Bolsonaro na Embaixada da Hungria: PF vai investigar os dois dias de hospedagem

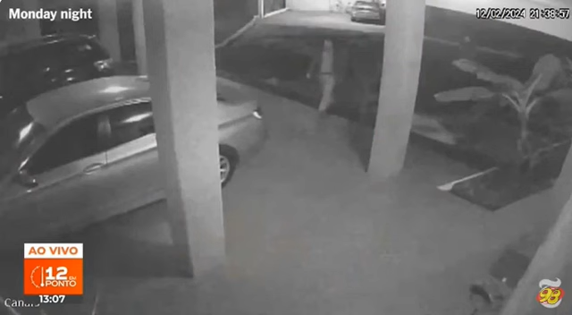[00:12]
logo depois que a Polícia Federal apreendeu o passaporte dele em investigação que apura suposto golpe de Estado.
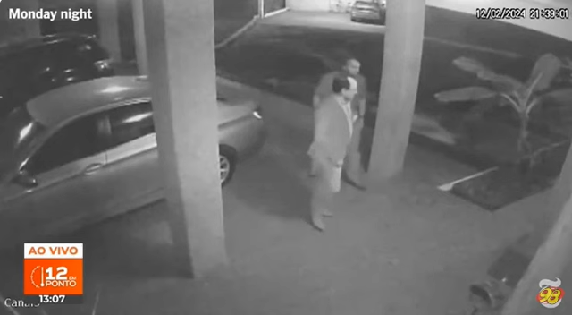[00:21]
Para você que está nos acompanhando, também no YouTube está vendo imagens divulgadas, vídeos de câmeras de segurança da Embaixada, as quais a reportagem do jornal norte-americano teve acesso,
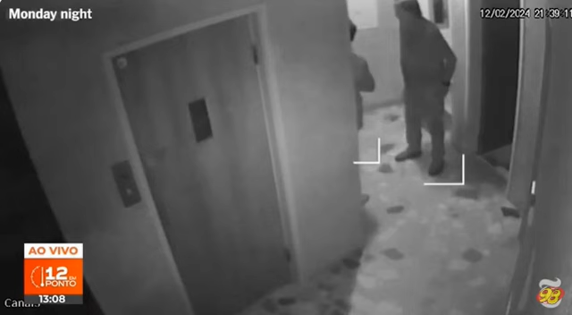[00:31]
mostra um Bolsonaro acompanhado de dois seguranças, sendo recebido pelo embaixador húngaro Miklós Almai.